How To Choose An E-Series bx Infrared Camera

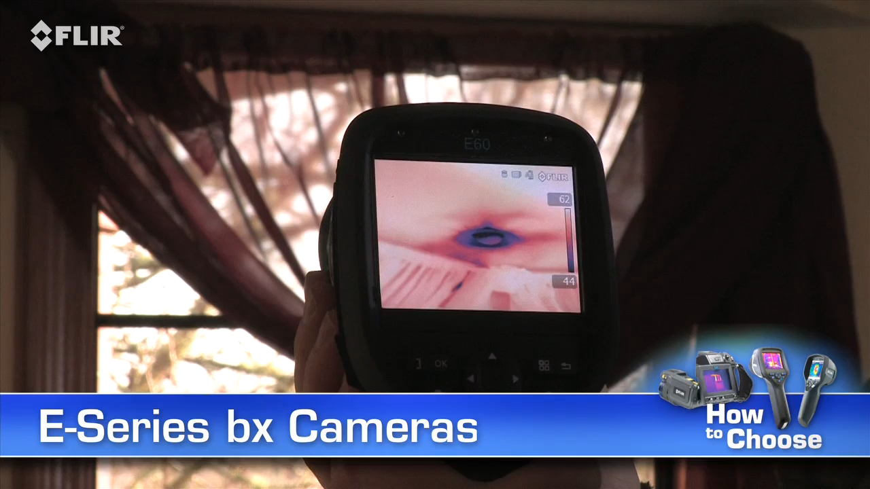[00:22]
The kind of features you need to stay efficient and grow your business.
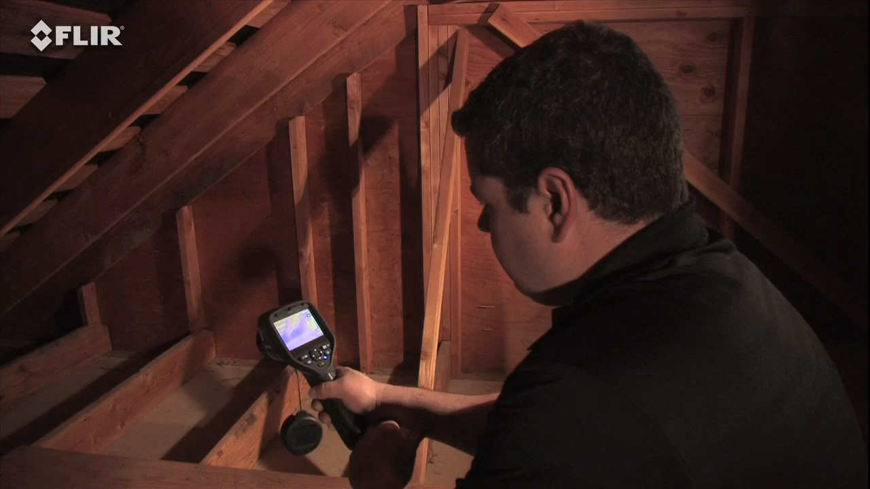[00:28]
Like a built-in digital camera, this lets you take thermal and visible light images simultaneously,
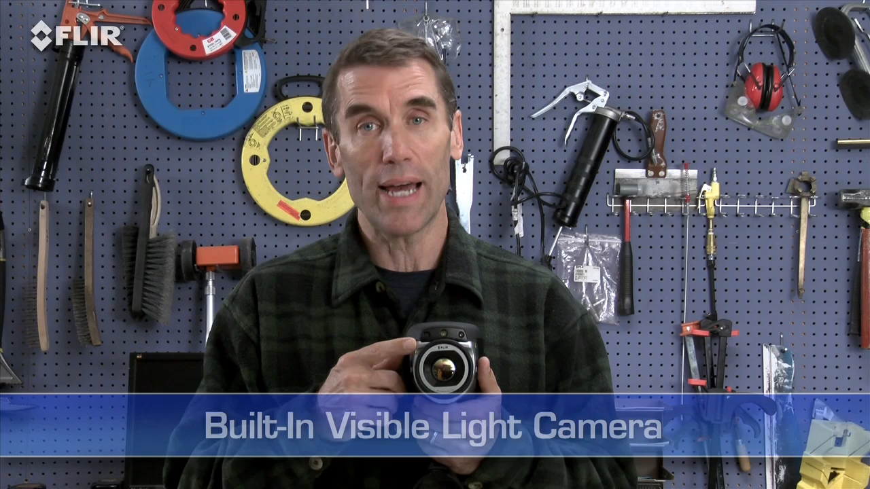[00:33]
so it's easier to show homeowners, contractors, and insurance companies what needs to be fixed and where.
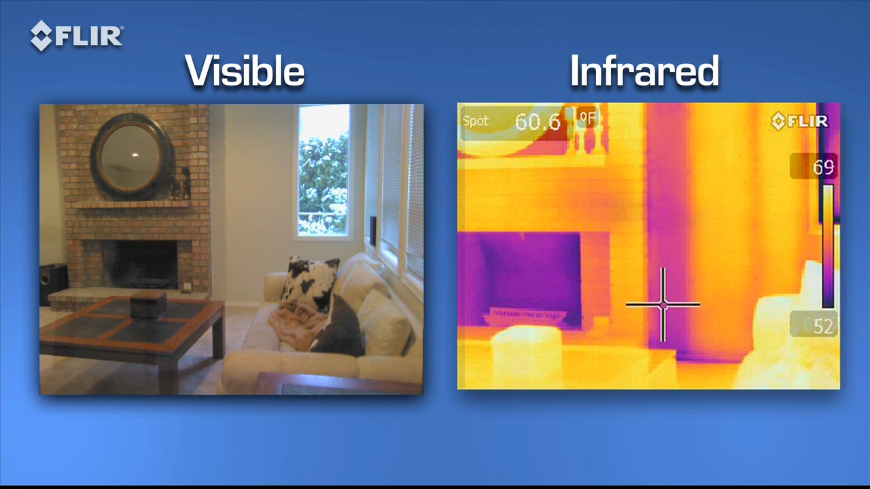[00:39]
On screen: spot 60.6°F
There's an onboard LED lamp and laser
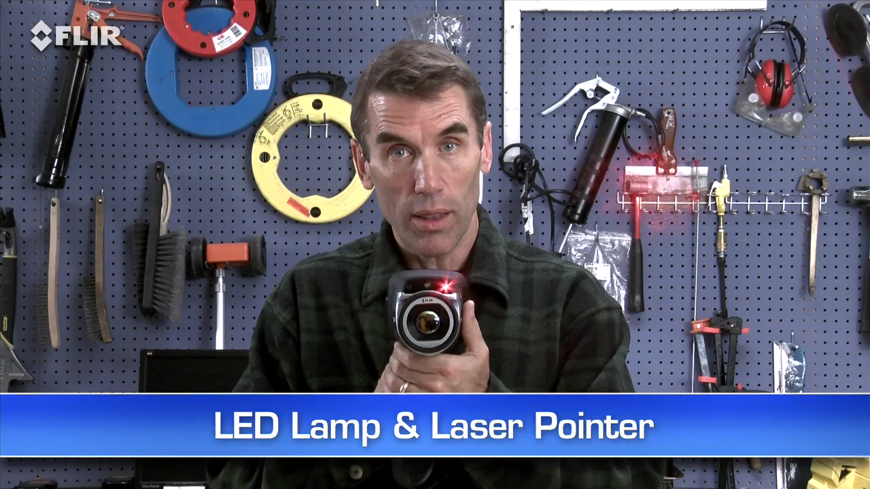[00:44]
pointer to help you illuminate and mark problem areas in the visual picture.
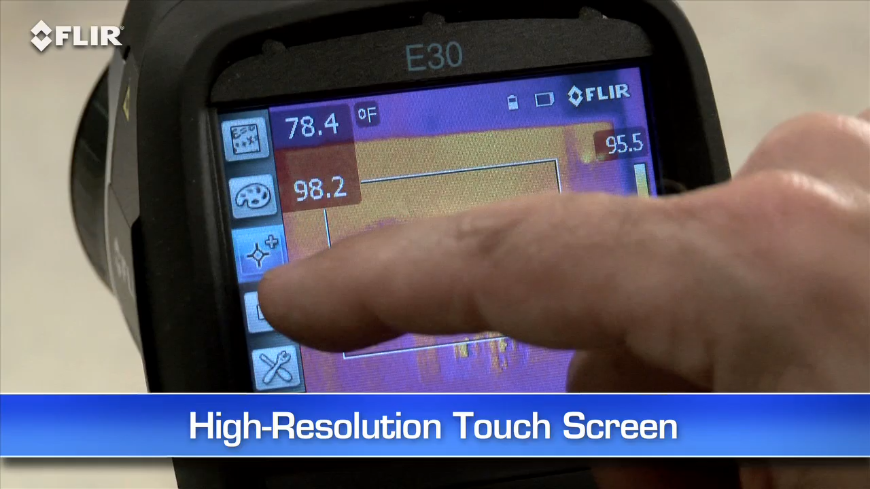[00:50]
On screen: spot 78.4°F
E-Series cameras also have this handy high-resolution touchscreen. Just tap it and it brings up all the E-Series diagnostics tools. Parameters like emissivity and other settings to make sure you're detecting correctly,
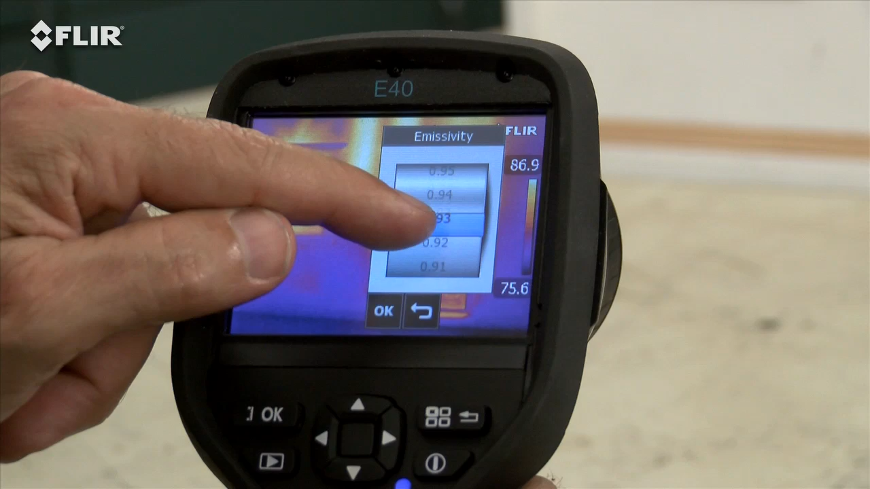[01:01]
color palette choices for the best definition,
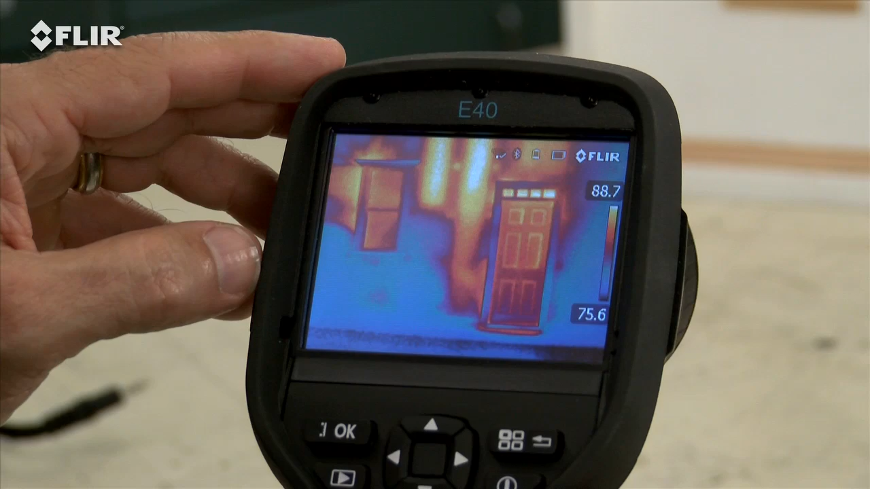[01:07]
a movable spot meter or area box to display temperature differences, and so on.
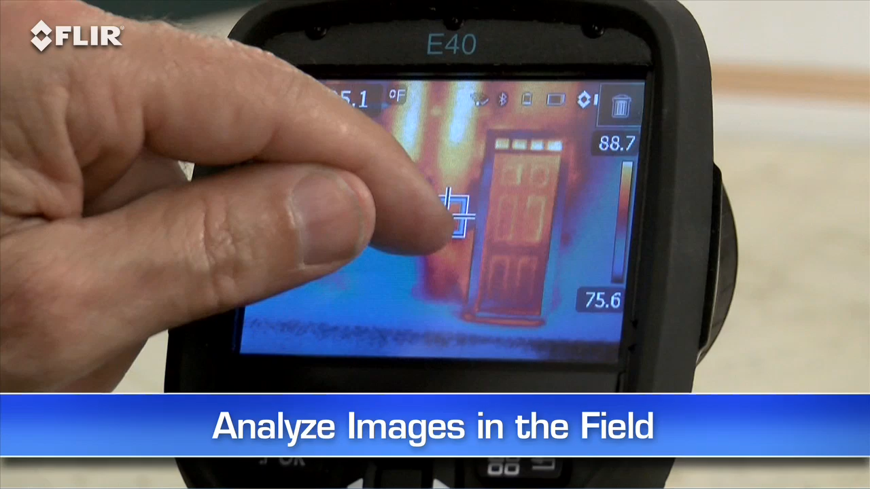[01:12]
This lets you analyze any spot of the image right in the field.
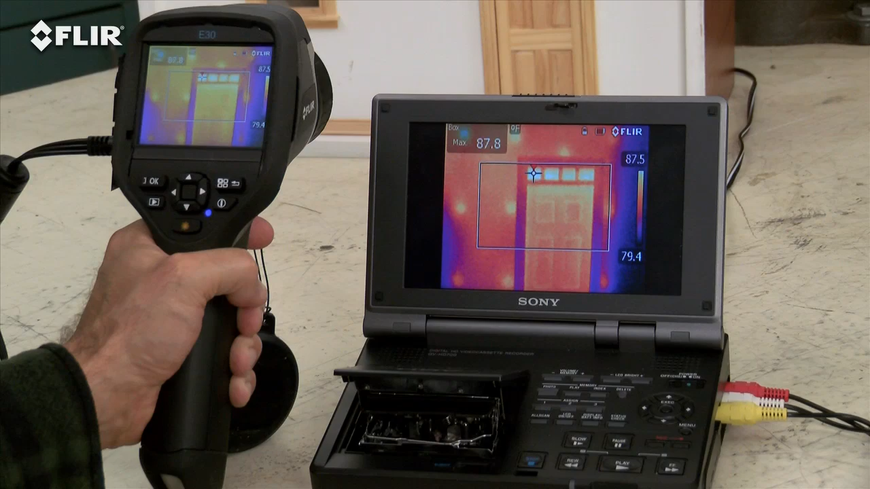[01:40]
Just plug it into a TV if you want a homeowner or someone else to monitor what you're scanning live.
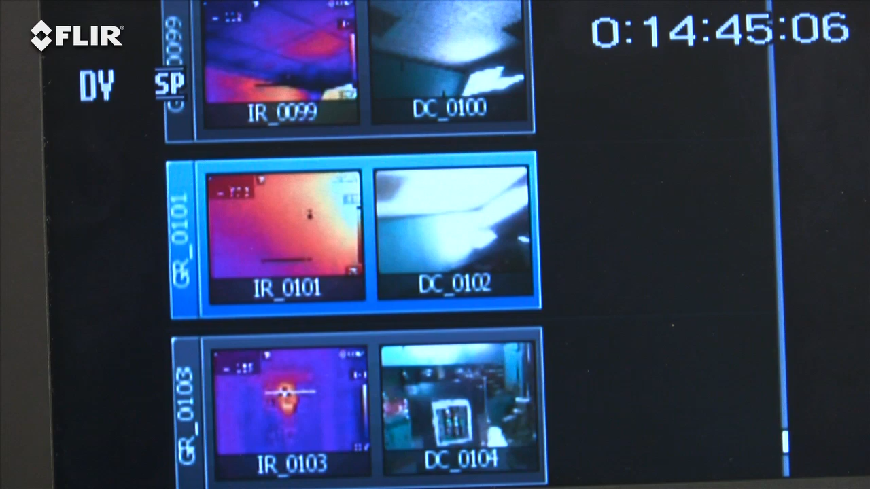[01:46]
It also works well for reviewing stills on a bigger screen, or document your IR inspections to an outboard recorder and show it later.
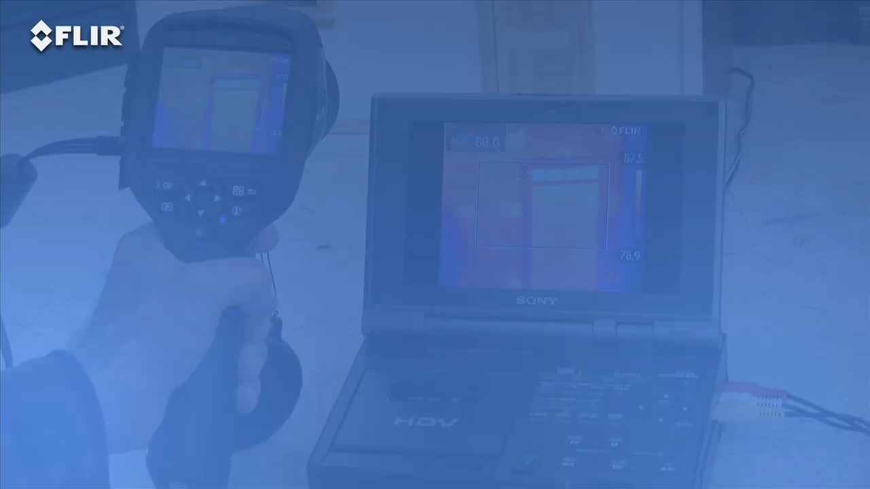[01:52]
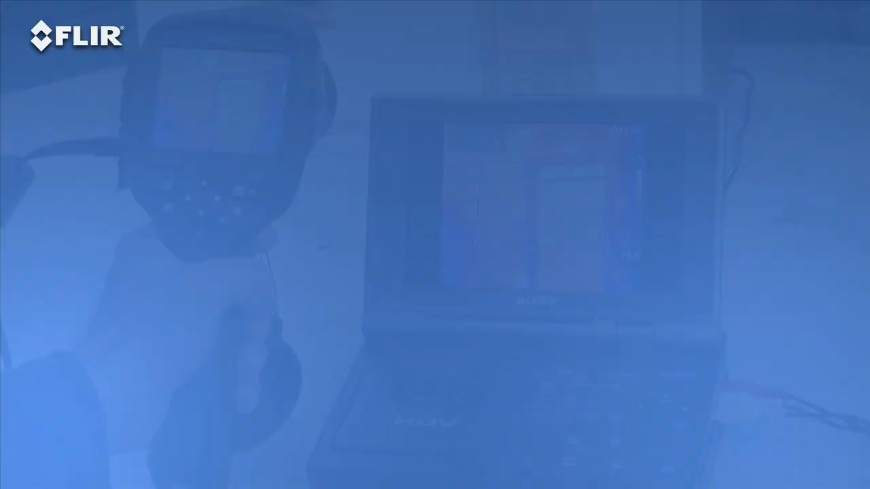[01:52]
E-Series BX cameras also have an insulation alarm to quickly show where the voids are,
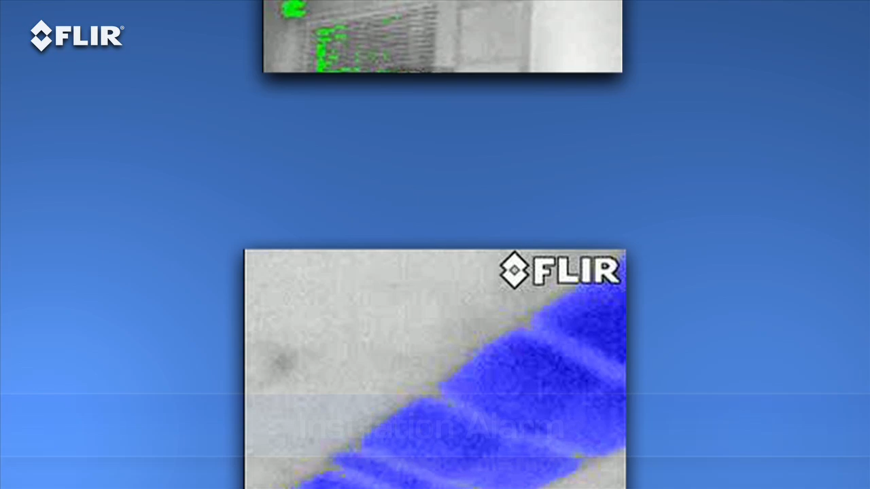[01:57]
and a dew point alarm to easily locate hidden moisture. The E-30BX, which is the lowest priced E-Series building camera, comes with all these features.